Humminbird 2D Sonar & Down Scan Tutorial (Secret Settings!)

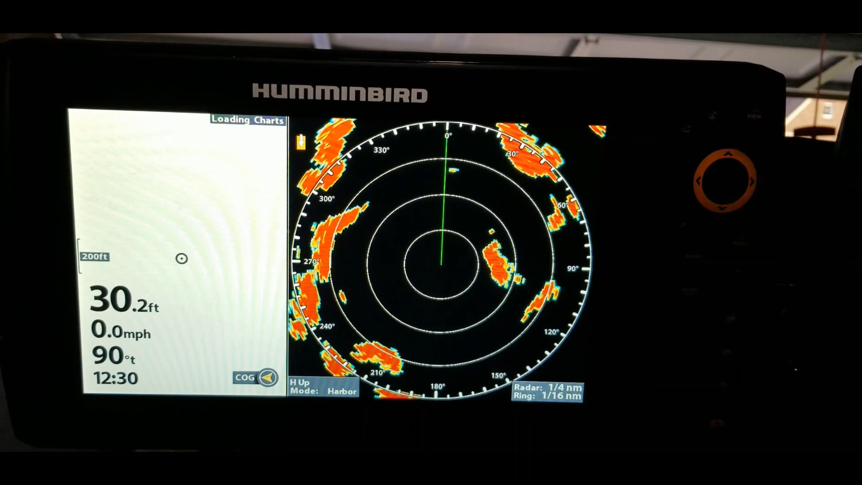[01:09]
gets to the menu button again all right let's see it should be coming up
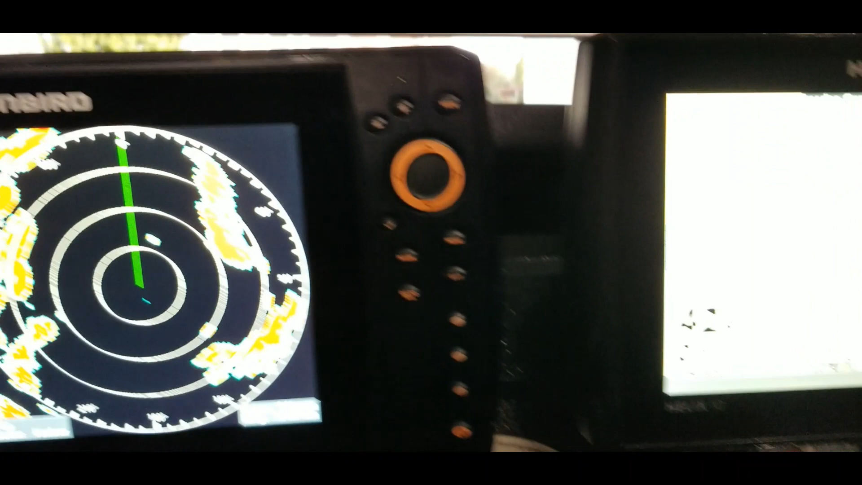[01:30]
so today like I said we will be going over the sonar settings on this one
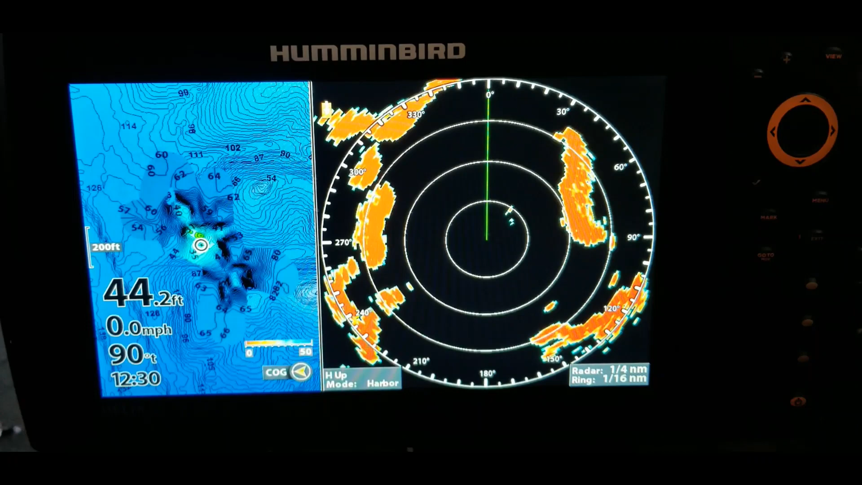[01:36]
let's go ahead and go to the sonar screen and one of the shortcuts that you can do guys is hit this menu
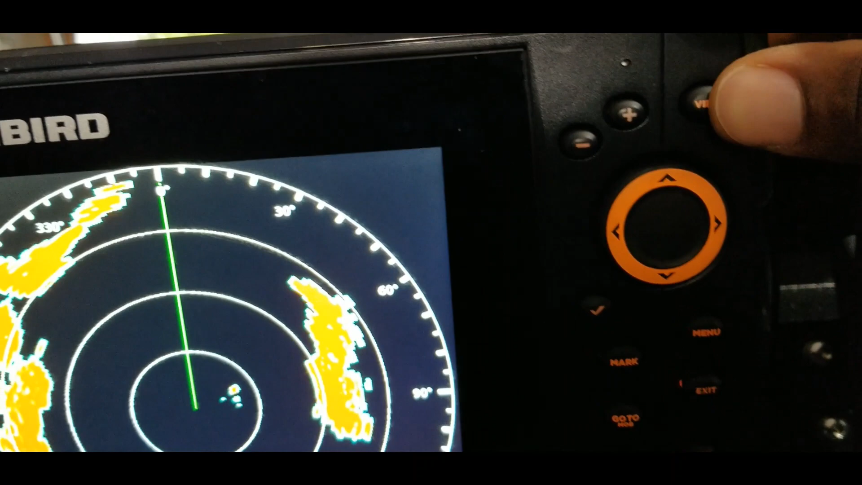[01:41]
button up I mean the view button up here hit it and hold it in and then you'll get
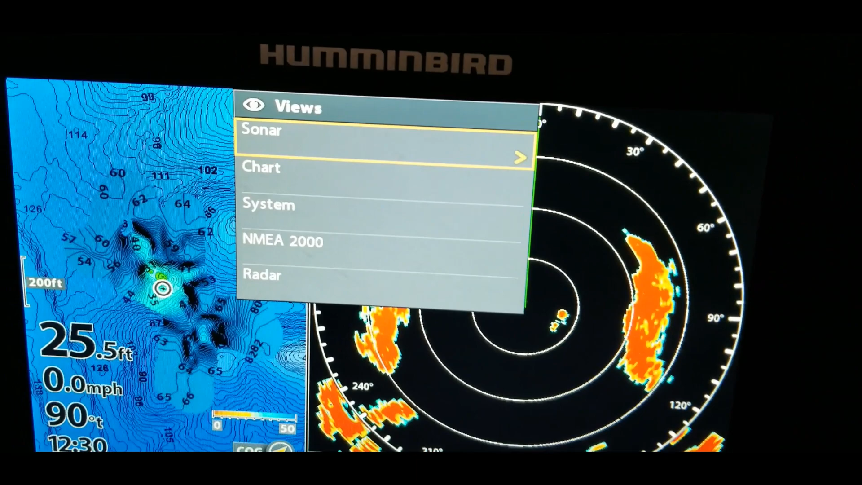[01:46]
the view screen go to sonar hit the right arrow key and
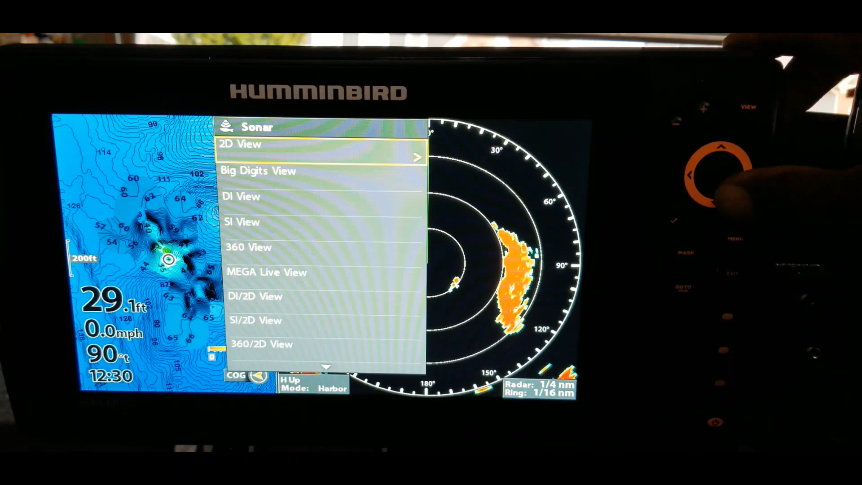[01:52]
then we want to go down to sonar so we have di si so we're just looking for the 2d view oh there it is it's at the top so we'll go straight to this
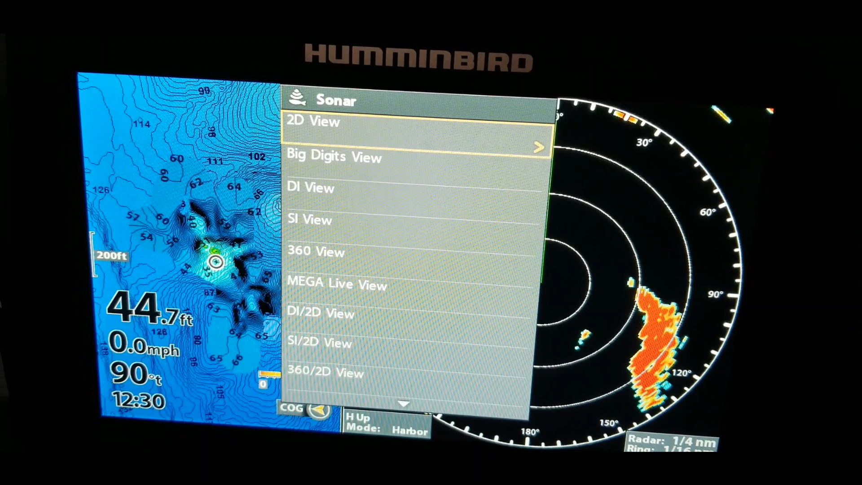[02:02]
2d view and that's a shortcut actually I missed it hold in the view
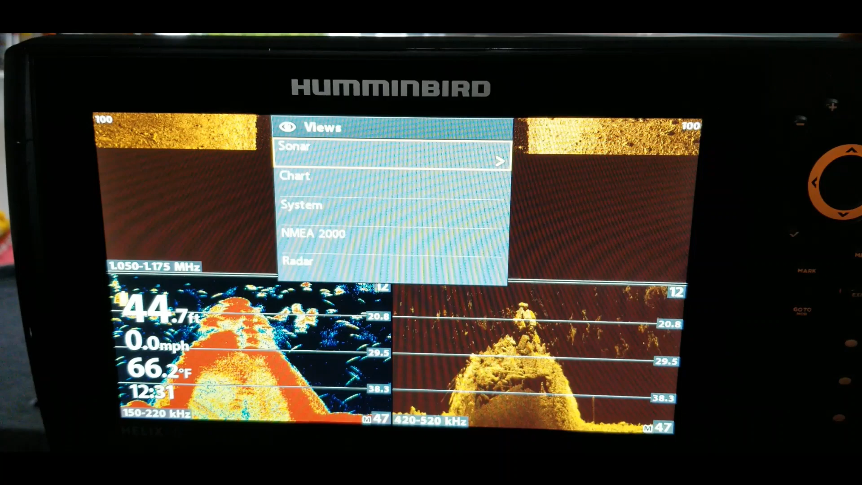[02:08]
On screen: depth 44.7 ft, water 66.2°F, speed 0.0 mph
button sonar 2d there we go so that goes straight to the 2d
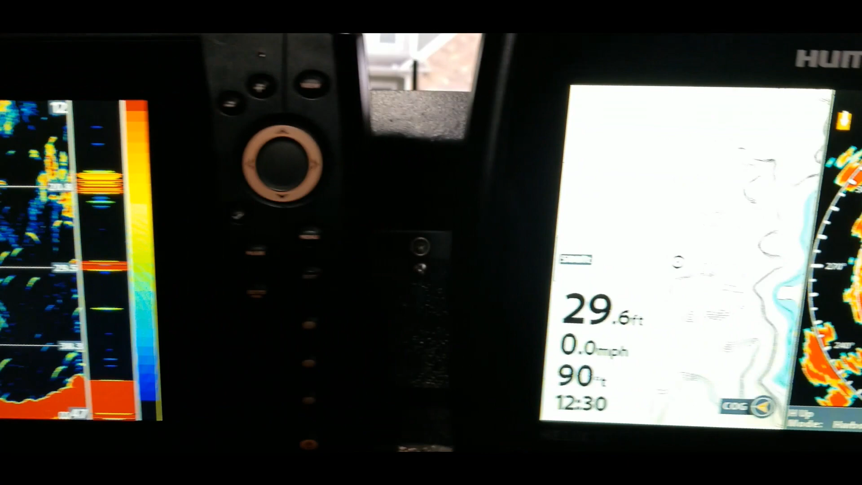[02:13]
On screen: depth 29.6 ft, speed 0.0 mph
button and now let's go to the on this one over here the other way
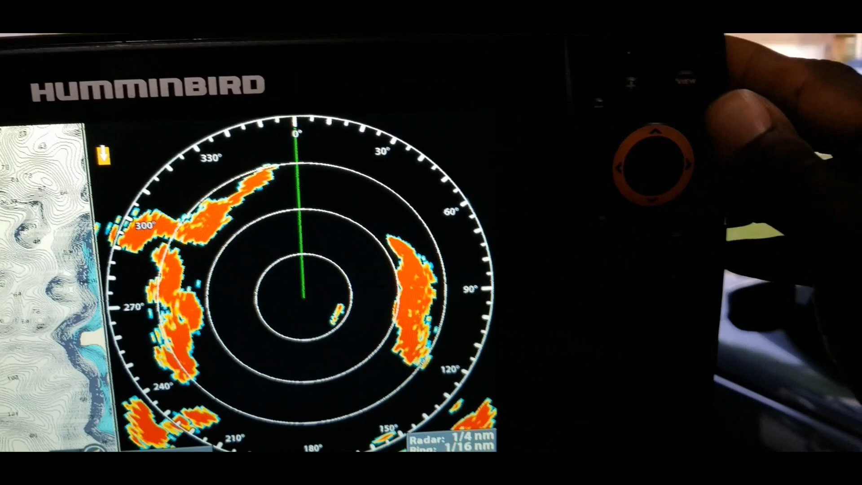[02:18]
that I think most people do it is they will either hit this view button or they
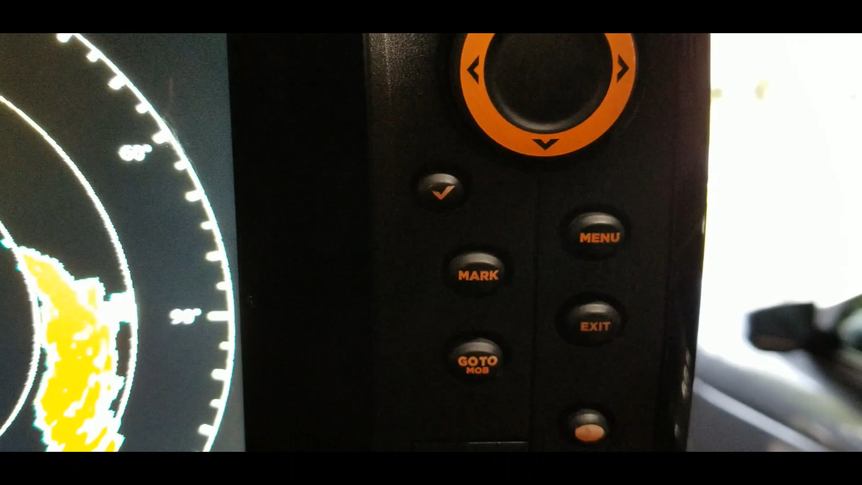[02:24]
will hit the exit button and that will just scroll through the different screens so you can do it
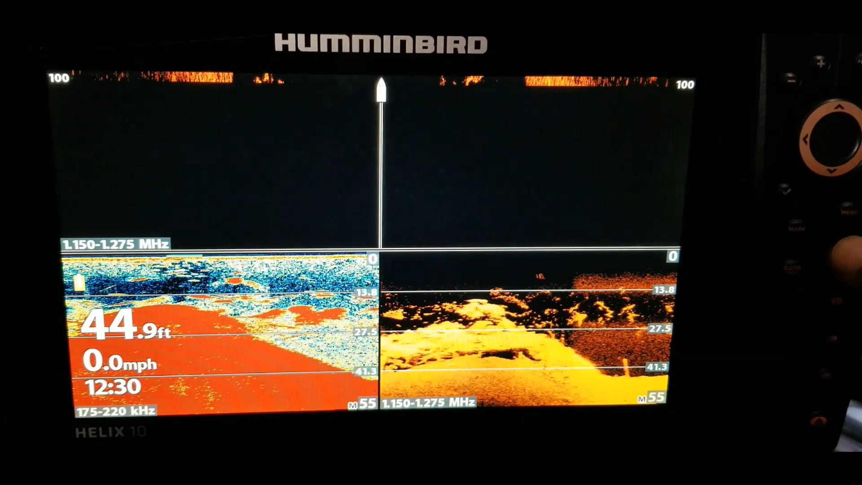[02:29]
On screen: depth 44.9 ft, speed 0.0 mph
that way it just takes longer and we're going to the down imaging screen on there so
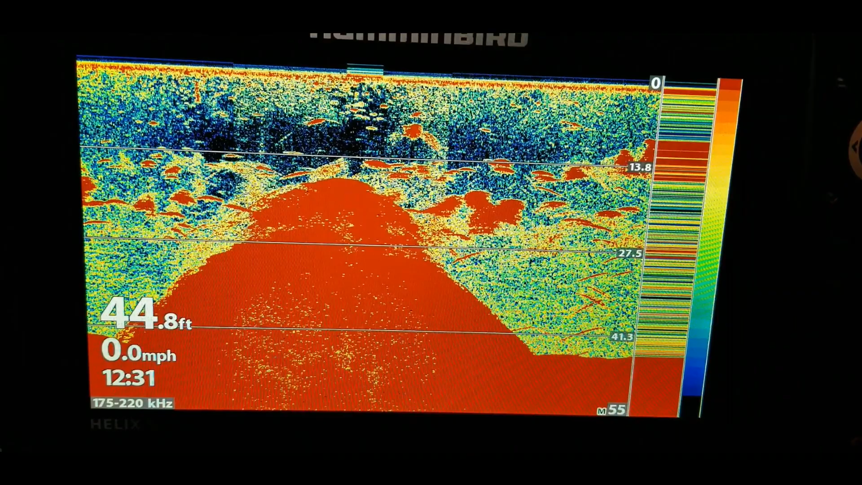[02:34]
On screen: depth 44.8 ft, speed 0.0 mph
this one over here there's the down image of screen alright so let's just go ahead and get started real quick real
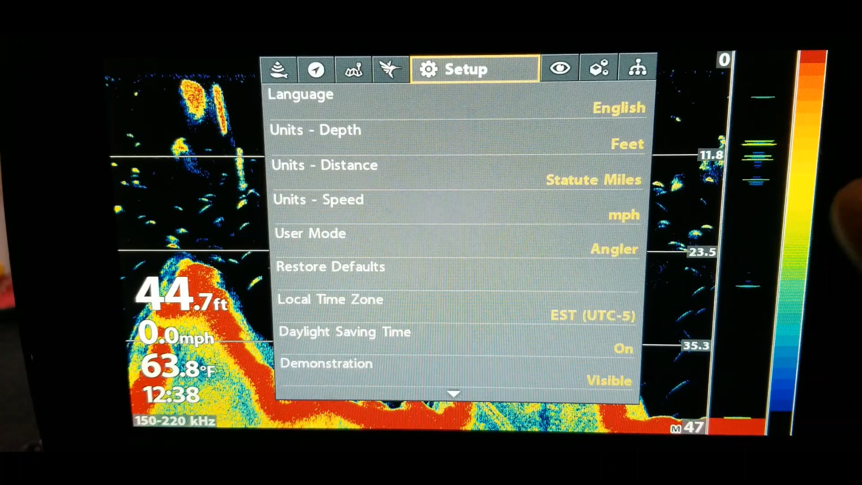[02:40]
On screen: depth 44.7 ft, water 63.8°F, speed 0.0 mph
quick you always want to make sure you're going to set up and make sure this is set on custom right now it's on
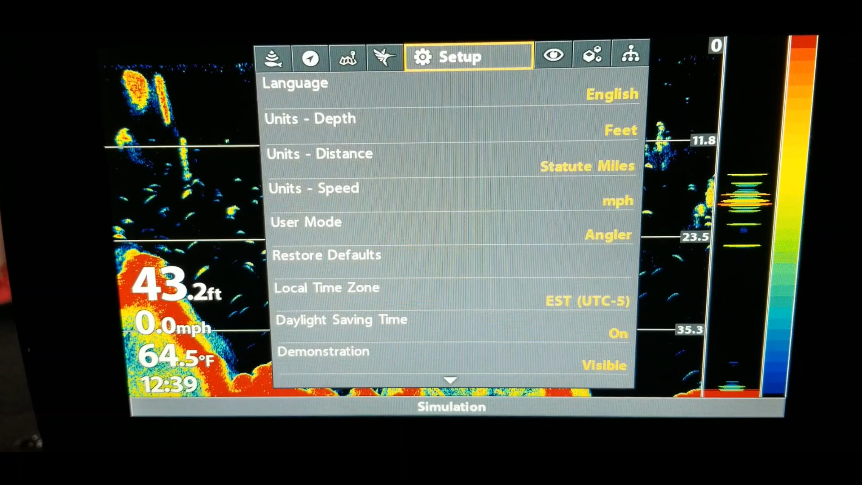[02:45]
On screen: depth 43.2 ft, water 64.5°F, speed 0.0 mph
angler so you want it on custom so that it will give you more options
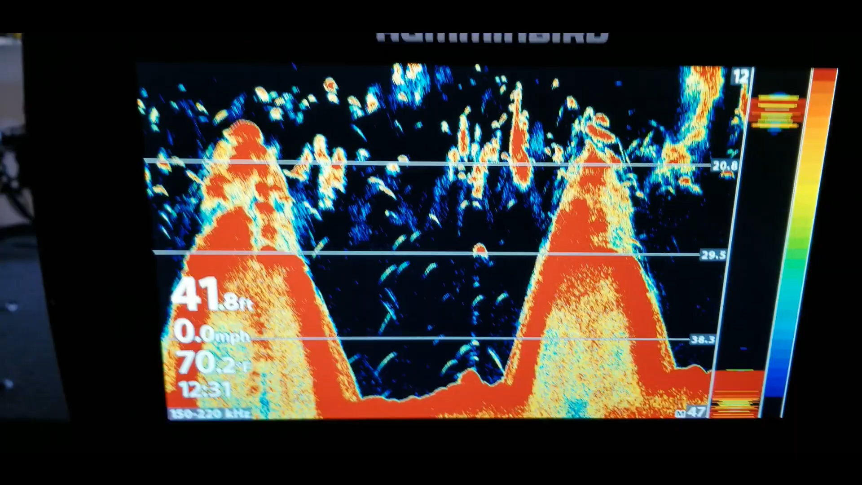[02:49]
On screen: depth 41.8 ft, water 70.2°F, speed 0.0 mph
so one of the things
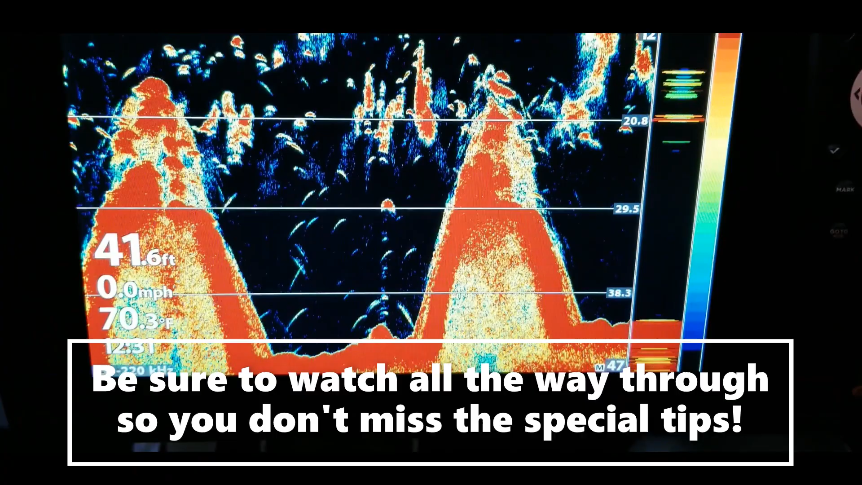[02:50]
On screen: depth 41.6 ft, water 70.3°F, speed 0.0 mph
that I wanted to go into is once you're on this screen you just hit the
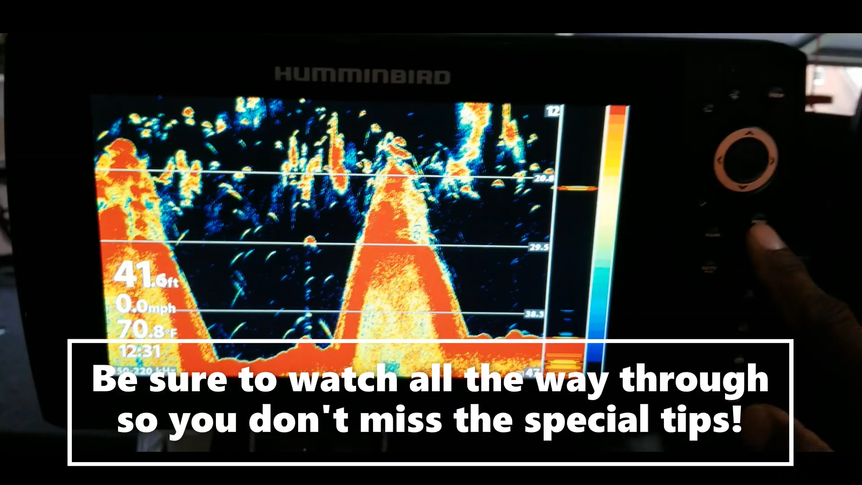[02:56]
On screen: depth 41.6 ft, water 70.8°F, speed 0.0 mph
menu button once and that will bring up the basic settings that you will have for your sonar so
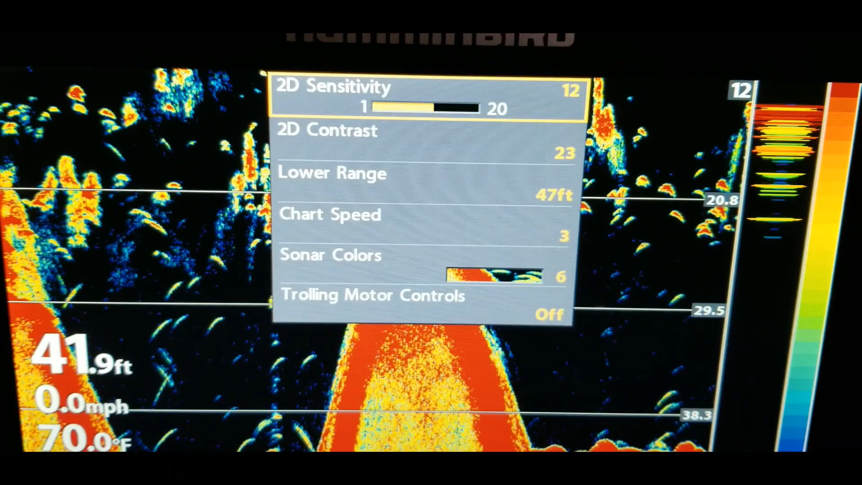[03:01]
On screen: depth 41.9 ft, water 70.0°F, speed 0.0 mph
under these settings of course you're going to have your sensitivity and let's just play around with these guys and